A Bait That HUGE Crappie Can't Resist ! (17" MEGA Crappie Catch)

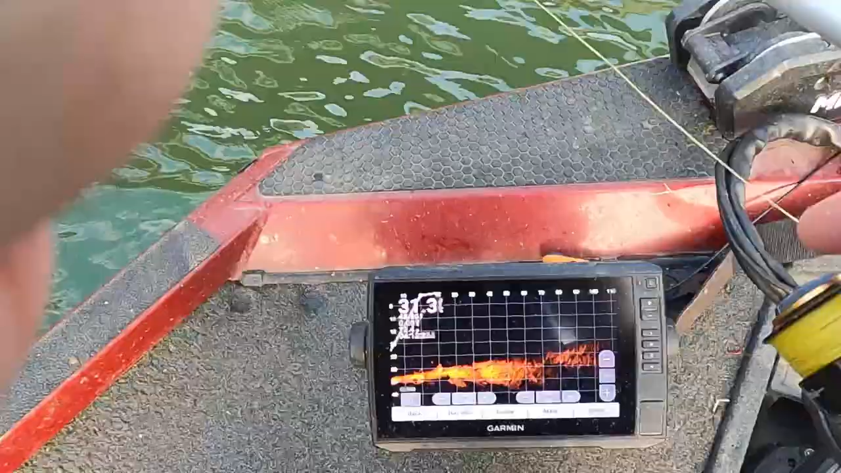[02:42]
See right here is the crappie right here. See right in behind that little debris right there.
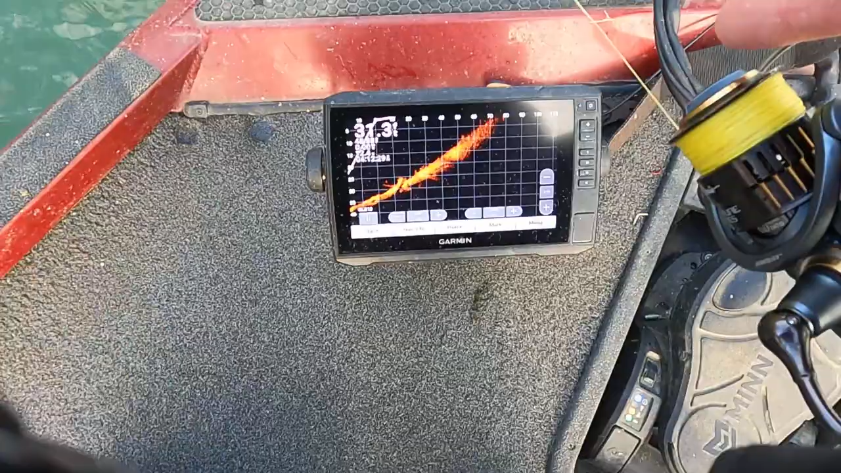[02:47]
I see him right there. I see that right here.
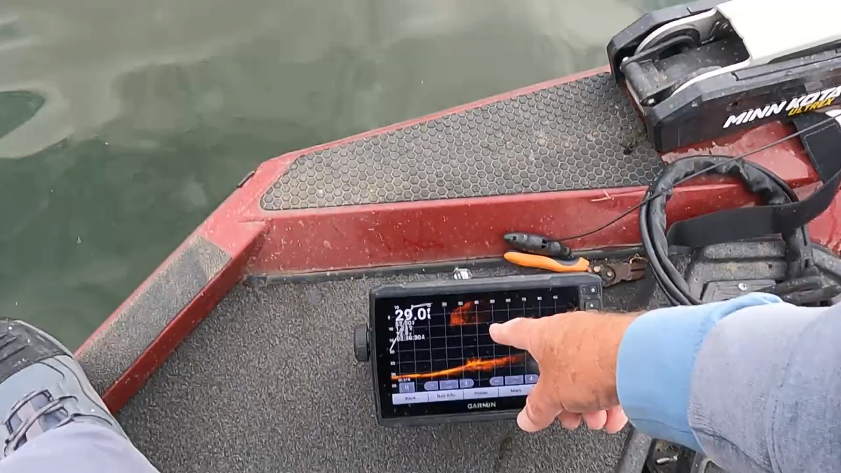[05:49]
There's a bunch of big bait, a bunch of bait, right? See right here? Big scale of bait.